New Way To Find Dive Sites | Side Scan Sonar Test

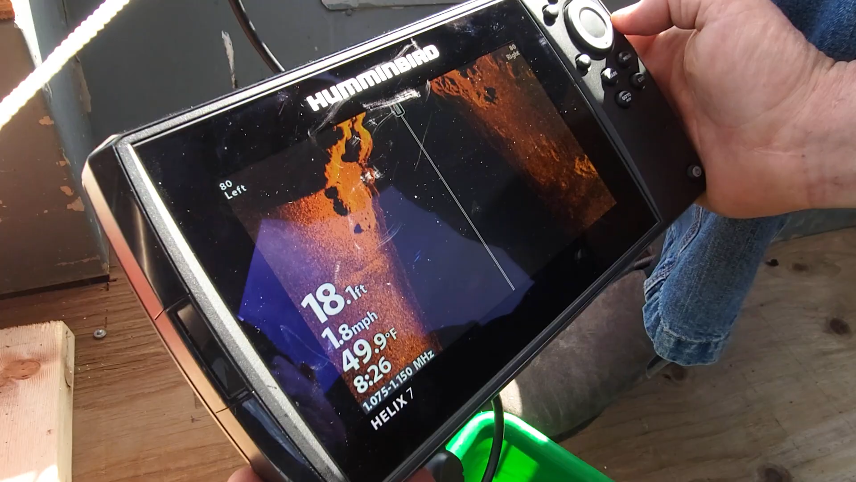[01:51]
On screen: depth 18.1 ft, water 49.9°F, speed 1.8 mph
So now our transducer must be getting closer to the bottom.
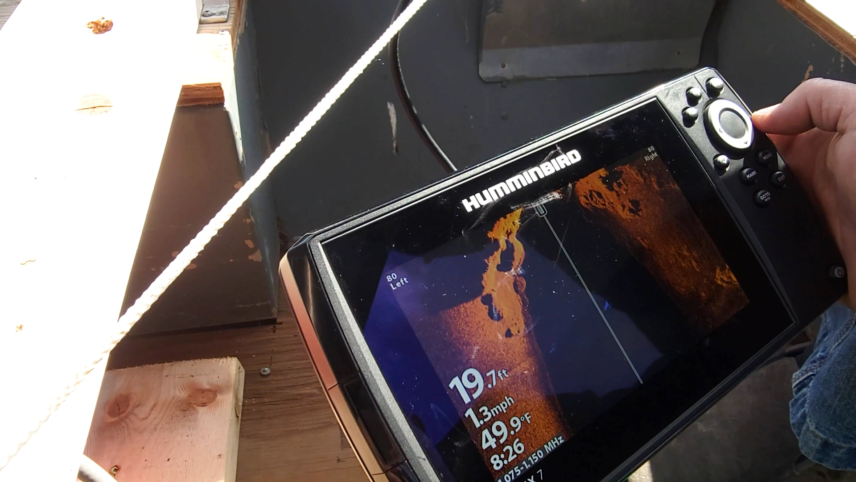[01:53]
On screen: depth 19.7 ft, water 49.9°F, speed 1.3 mph
Four feet.
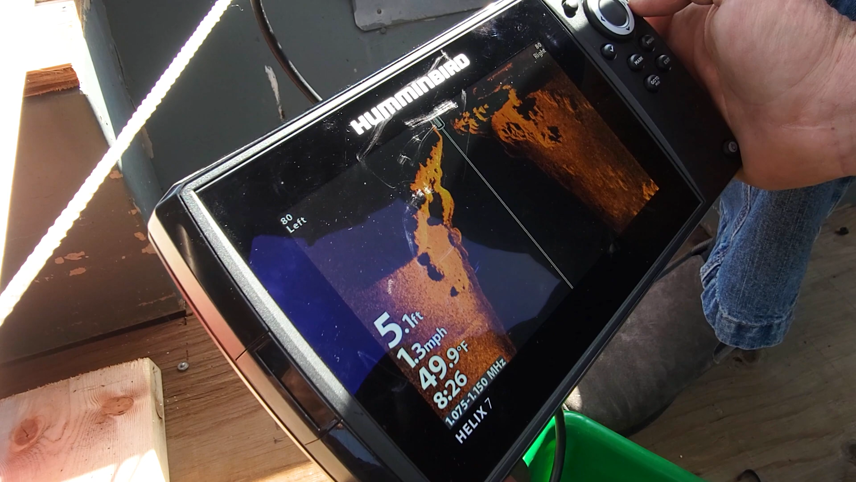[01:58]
On screen: depth 5.1 ft, water 49.9°F, speed 1.3 mph
Or the ledge is coming up.
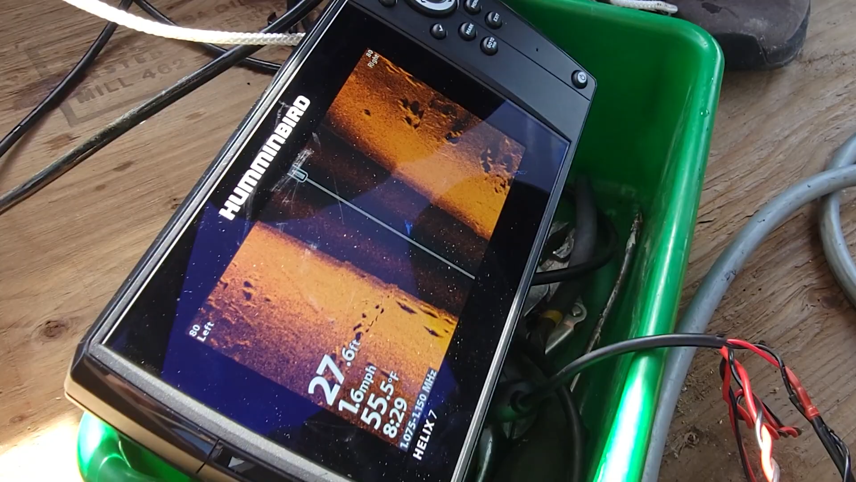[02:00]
On screen: depth 27.6 ft, water 55.5°F, speed 1.6 mph
What's 80-80? We're spectruming 80-80.
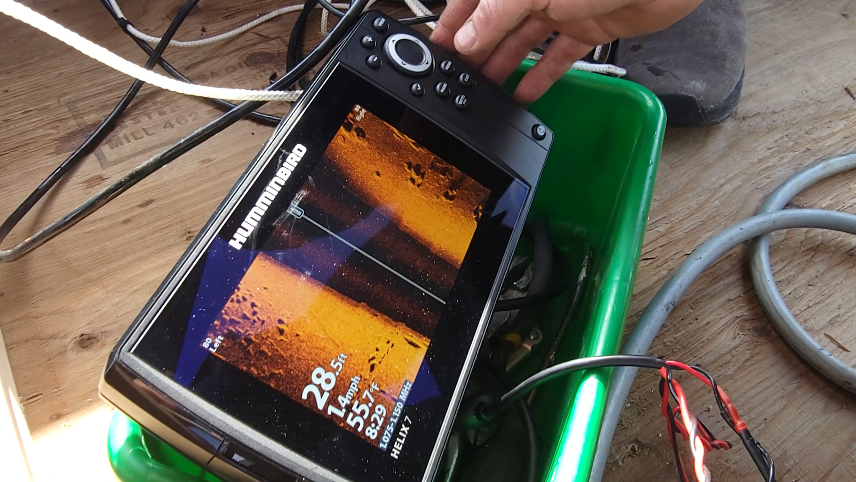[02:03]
On screen: depth 28.5 ft, water 55.7°F
So then if you want to bring it in.
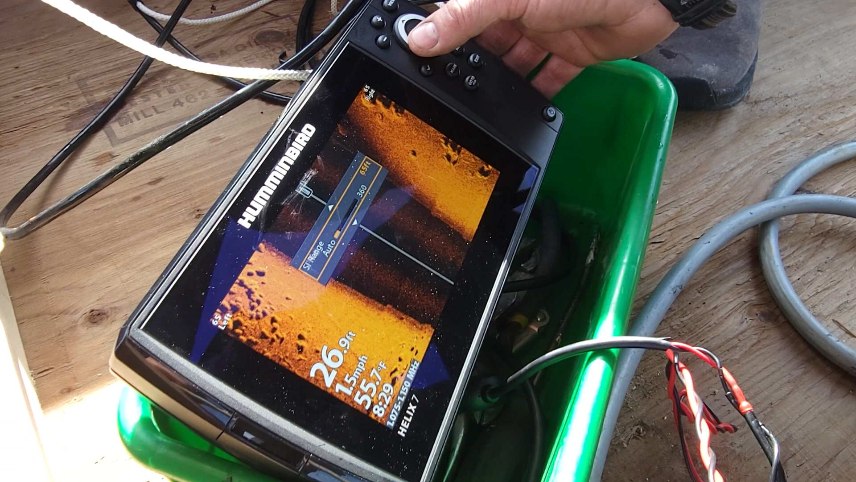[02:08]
On screen: depth 26.9 ft, speed 1.5 mph
65 feet. So we're 60 feet on each side.
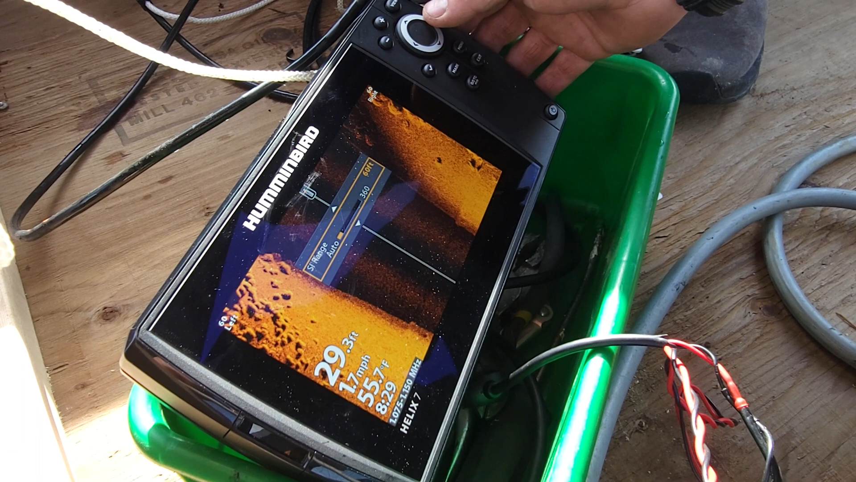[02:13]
On screen: depth 29.3 ft, water 55.7°F
So let's keep it 75.
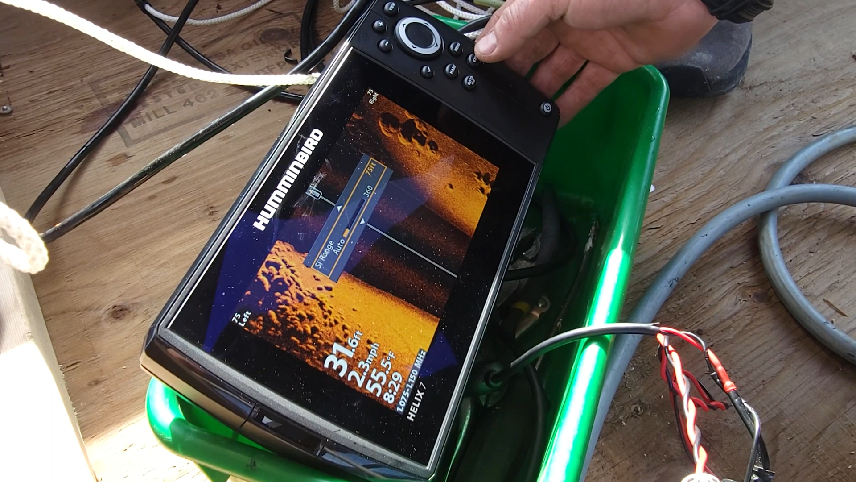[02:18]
On screen: depth 31.6 ft, water 55.5°F, speed 2.3 mph
So all that's rocks or your algae bloom or whatever it is growing.
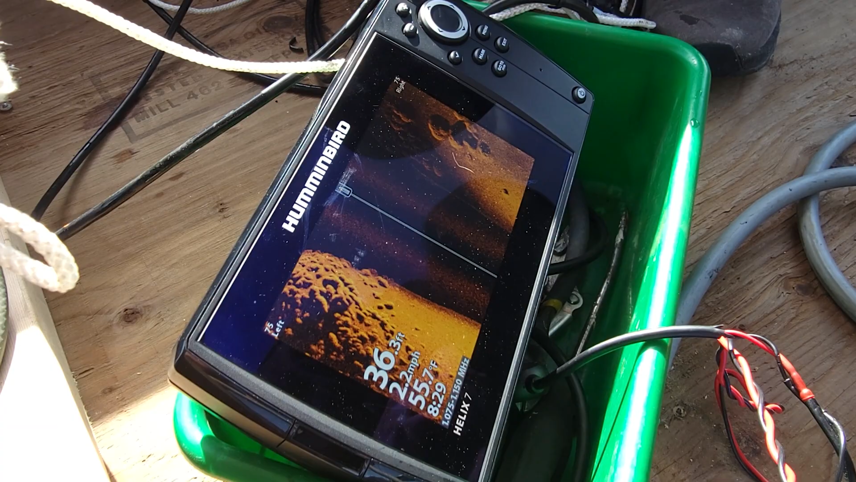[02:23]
On screen: speed 2.2 mph
Exactly what it looks like. The fish to me looks like it's 20 feet below us.
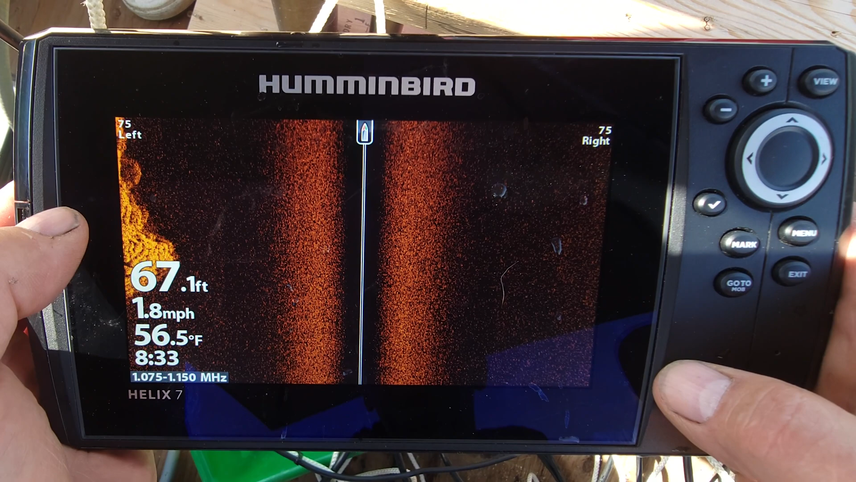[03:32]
On screen: depth 67.1 ft, water 56.5°F, speed 1.8 mph
See if we can get over top of it. So there is a gully here, running this way.
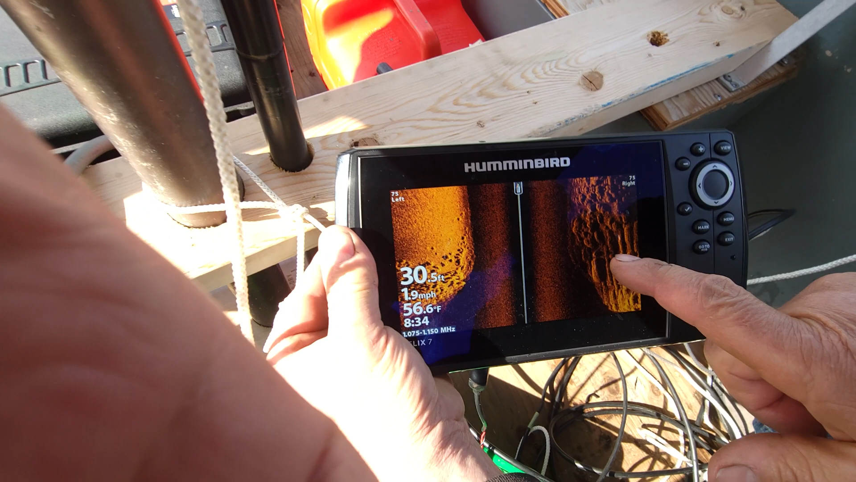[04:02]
On screen: depth 30.5 ft, water 56.6°F, speed 1.9 mph
See all those mounds? That's in our video.
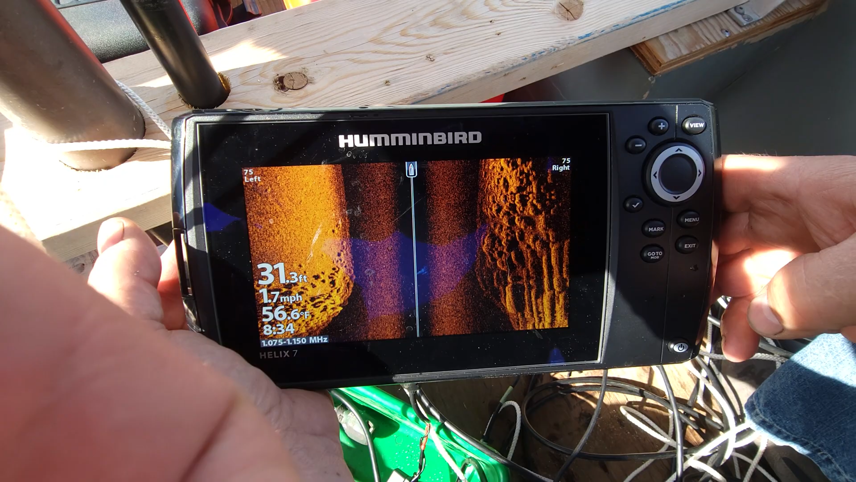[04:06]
On screen: depth 31.3 ft, water 56.6°F, speed 1.7 mph
So the gorge is going this way. It seems to be running. Oh, there's a fisherman finally.